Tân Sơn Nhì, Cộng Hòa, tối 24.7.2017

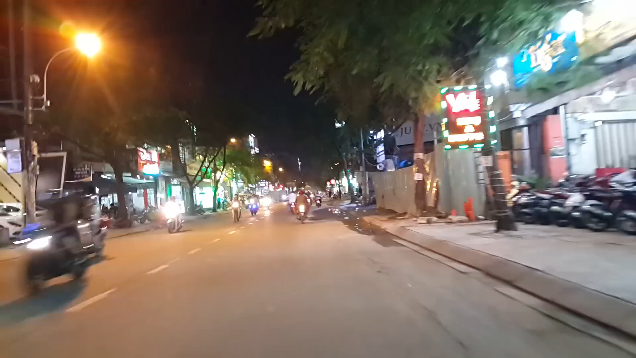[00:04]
Xin kính chào quý vị. Hãy có mình đang có mặt ở đường Tân Sơn Nhì. Phía trước là góc với đường Trường Vĩnh Ký quẹo phải, còn bên trái là quẹo đường Gò Dầu quý vị. Đi ra Bình Hưng Hòa đó. Tối ngày 24 tháng 7 2017.
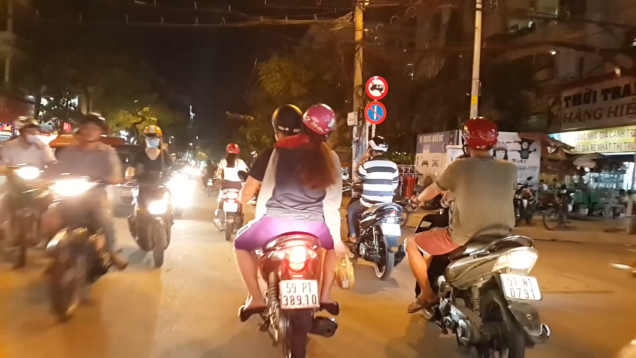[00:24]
Trời Sài Gòn không mưa gì, đang khô ráo. Nhiệt độ bây giờ khoảng 27 độ C.
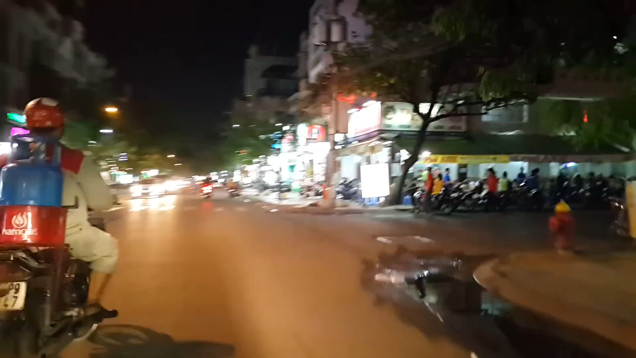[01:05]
Quán phở Anh cũng nổi tiếng ở đây á gì.
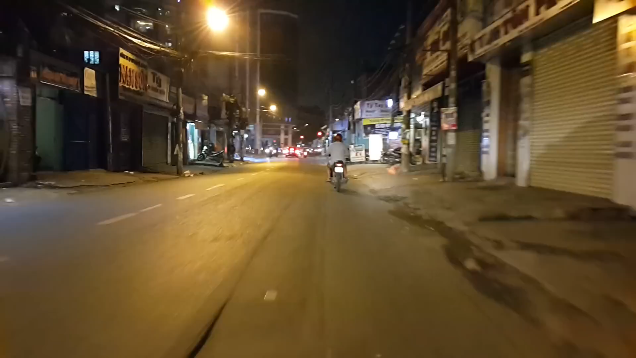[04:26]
Rồi, đây là ngã ba Tân Kỳ Tân Quý với đường Cộng Hòa ấy vậy. Đó, quẹo phải đây là đường Cộng Hòa, còn quẹo trái là đi ra ngã ba Bũi Tàu với đường Trường Chinh, đi về cầu Thâm Lương đó.
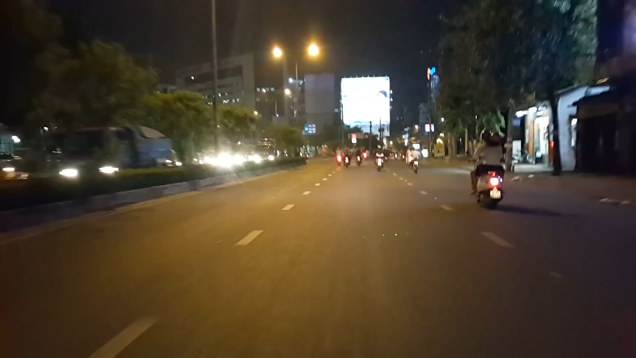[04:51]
Rồi, đây là hướng về Lăng Cha Cả. Phía trước cái gì là tòa nhà Y Sao, một cái căn hộ văn phòng. Ở trong đó có cái hồ bơi đẹp lắm quý vị.
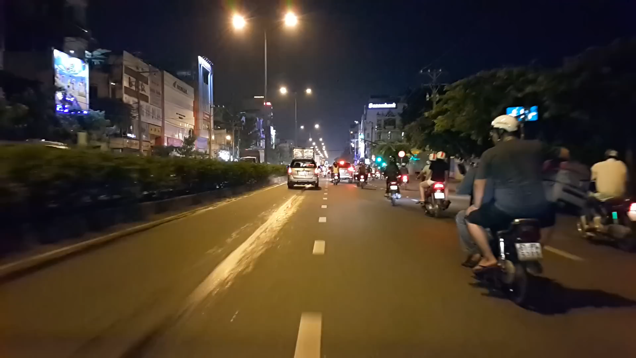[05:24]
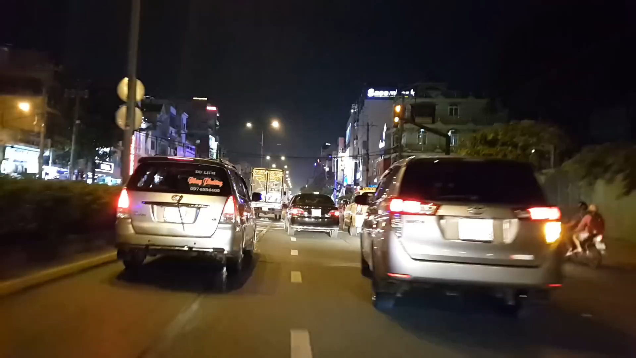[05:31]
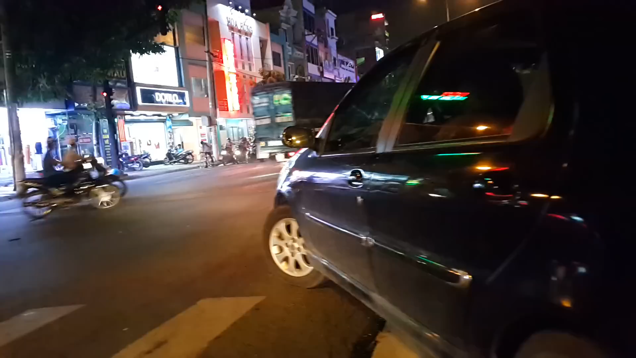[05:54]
Đây đang chờ đèn đỏ ngã tư đường ấp Bắc cái gì. Rồi phải là đường đi ra ngoài đường Trường Chinh lại đó.
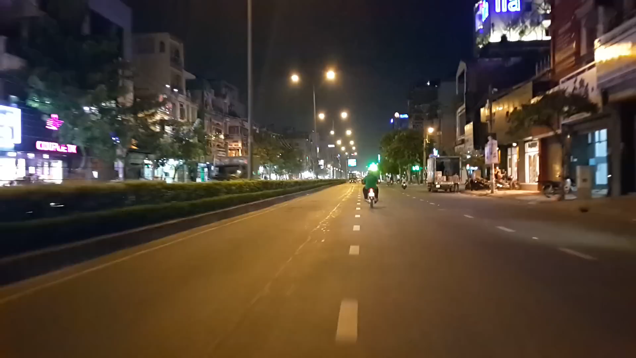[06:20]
Có đoạn nào vắng chạy nhanh nhanh chút, quý vị bị ồn thông cảm nha. Rồi đây là cái cầu vượt Hoàng Hoa Thám quý vị.
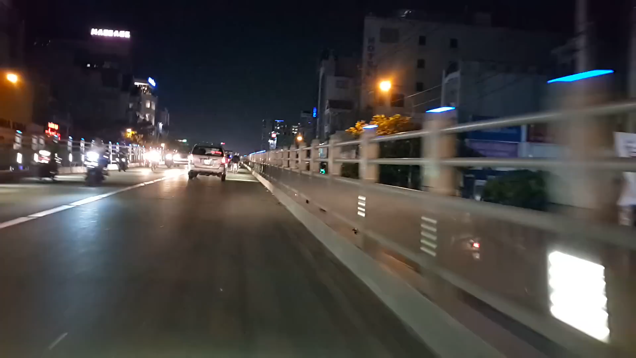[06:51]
Thì phía dưới đó là cái ngã tư đường Cộng Hòa với đường Hoàng Hoa Thám á. Cái là vô khu vực sân golf trong sân bay Tân Sơn Nhất đó,
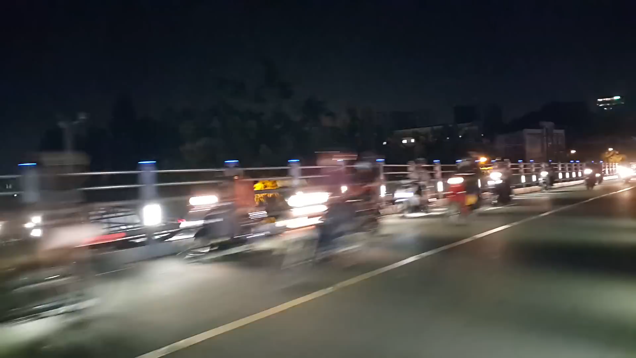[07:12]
vô sân bay trực thăng. Còn quẹo phải là đi theo đường Hoàng Hoa Thám đi ra lại đường Trường Chinh.
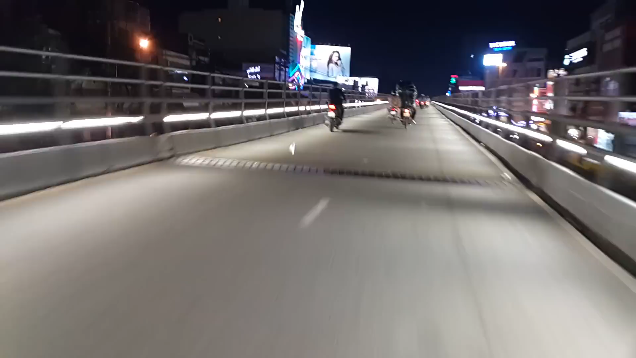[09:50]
nên cái ánh sáng nó dịu và đi nó không có bị chói mắt cái gì
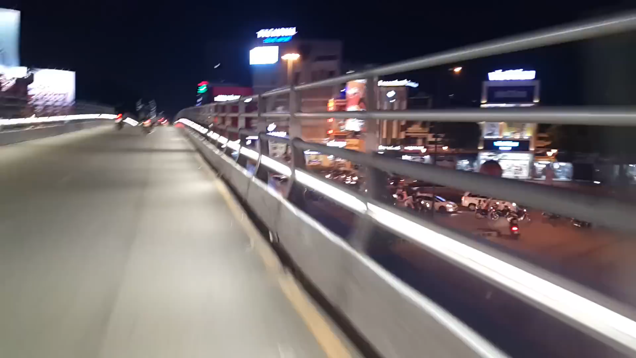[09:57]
đó. Bên phải đây là Lăng Gia Cả là cái gì, là đường Hoàng Văn Thụ, quẹo phải là ra ngã tư Bảy Hiền đó.
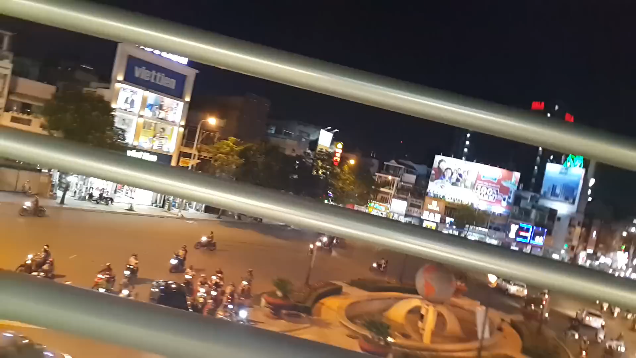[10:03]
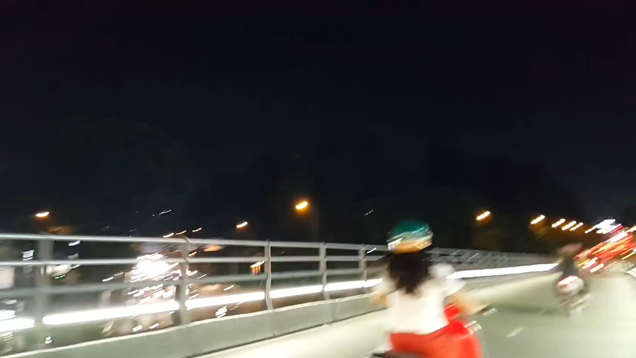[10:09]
Và bên trái là cái đường sân bay Tân Sơn Nhất đi ra nè. Rồi xuống dốc cầu bên đây là đường Hoàng Nhân Thụ quý vị.
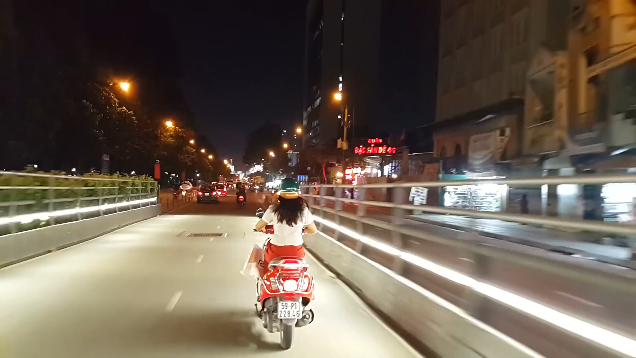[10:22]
Đi thẳng đường này là đến ngã tư Phú Nhuận, đi về ngã tư Hàng Xanh, đi về Lăng Ông Bà Chiểu quý vị.
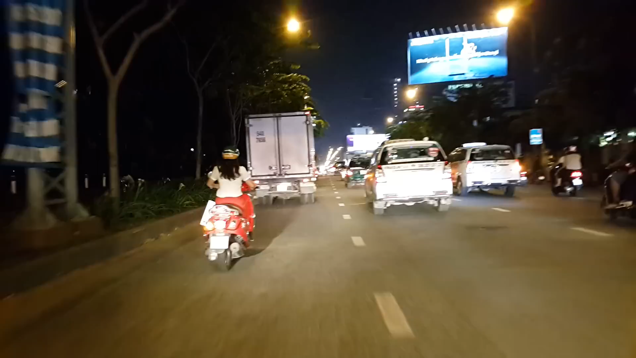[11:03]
Đó, mình sẽ quẹo trái theo cái cô ở phía trước này. Rồi quẹo phải đây là đi về cầu Công Lý, về chùa Vĩnh Nghiêm, về trung tâm quận 1 cái gì. Mình quẹo trái đây đi vô sân bay Tân Sơn Nhất. Ok, thank you, see you quý vị clip tiếp theo nha.